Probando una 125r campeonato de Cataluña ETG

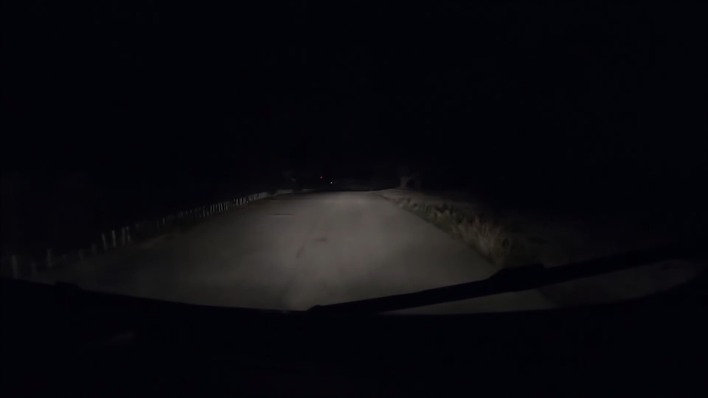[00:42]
Como veis, está un poco oscuro. No se ve. No se ve nada, está un poco oscuro.